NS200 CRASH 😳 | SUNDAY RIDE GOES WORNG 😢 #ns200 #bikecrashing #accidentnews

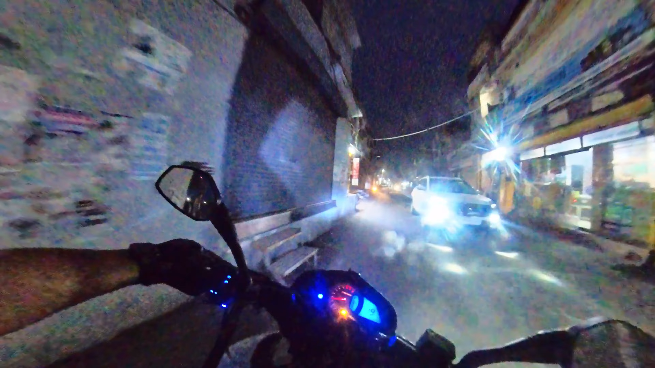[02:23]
तो आप देख सकते हैं जैसे की वीडियो में मेरे बाइक या नीचे एक काड़बूर आयाता है जिसके उपर मेरा बाइक का टायर जो अगला टायर वो स्लिप गहता है और
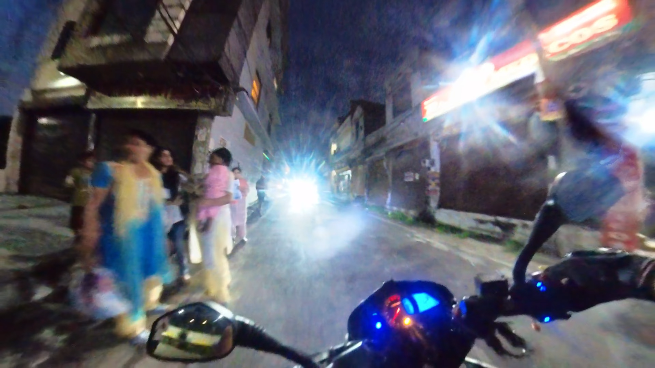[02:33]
यहां पर ऐसा ऐसी सिचुएशन होती है कि जैसे आप देख सते हैं कि सामने से दो परसन ही आ रहे
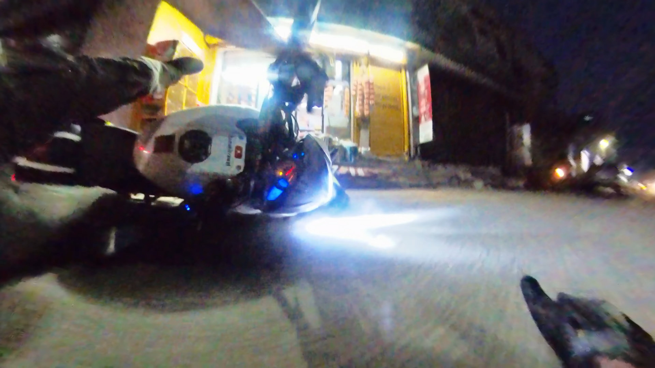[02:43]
होते है तो आप देख सकते हों कि सामसा वीडियो में की गत्ता है देखो इसके पर यह सिक दिन से ब्रेक हुआ तो
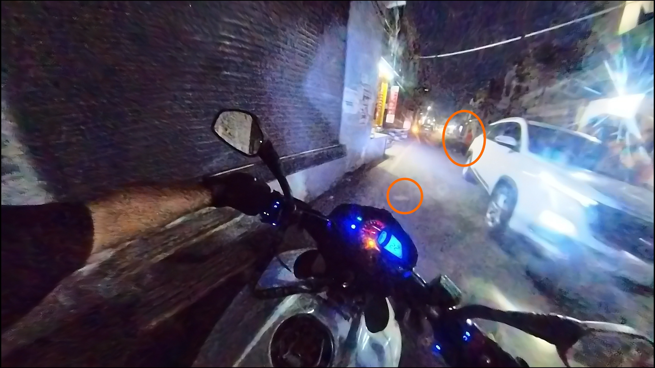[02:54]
एबेस काम करना बिल्कुल बंद कर दिया और जैसे मेरा बाइक का ग्लेट आयर वो स्लिप आता है और मैं नीचे जमीन में गिर जाता हूं